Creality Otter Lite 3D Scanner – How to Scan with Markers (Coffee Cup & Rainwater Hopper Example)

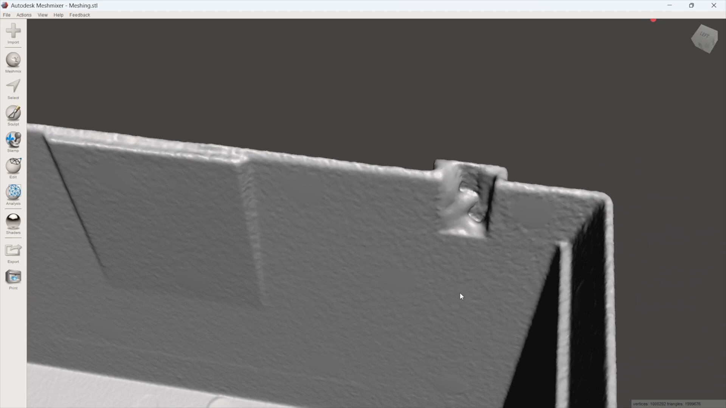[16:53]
Missed a little bit there on that mounting bracket. On the right. But what a beautiful scan.